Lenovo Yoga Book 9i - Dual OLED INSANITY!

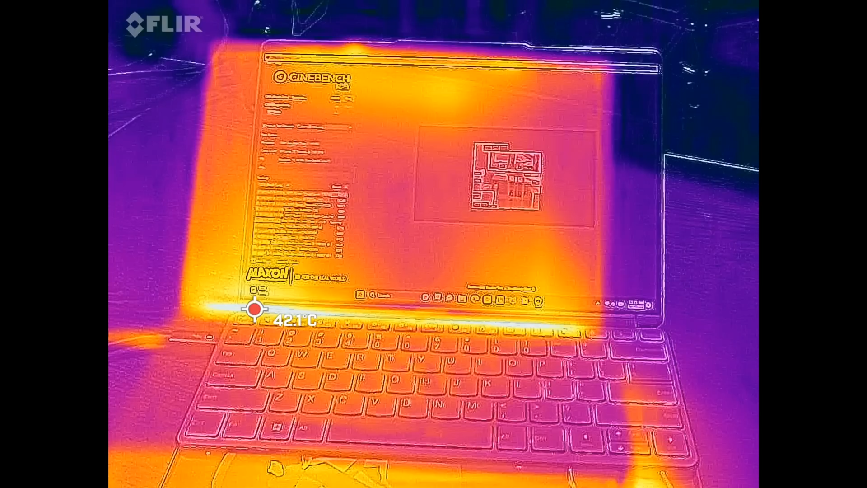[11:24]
On screen: spot 42.1°C
some of the temperatures as we were benchmarking it live on that live stream of course and i noticed it didn't get very hot in terms of the overall
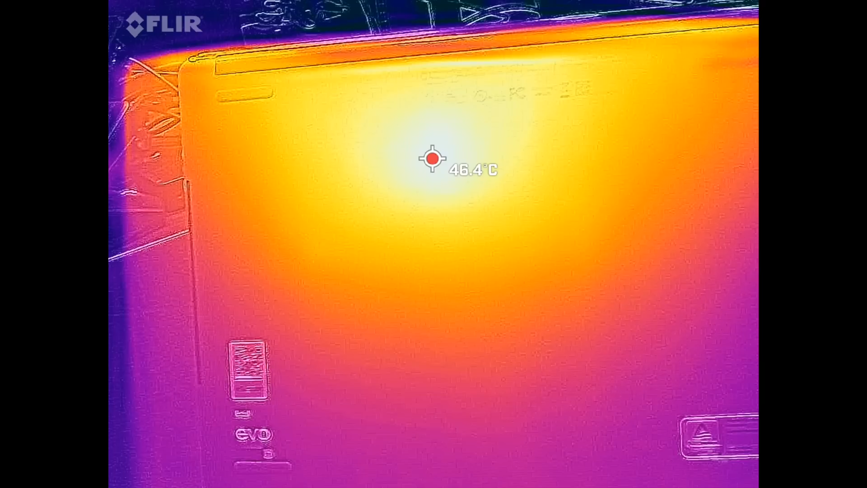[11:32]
On screen: spot 46.4°C
surface temperatures never getting overly hot to the touch so that's been really good now when it comes to fan noise it got about 44 45 decibels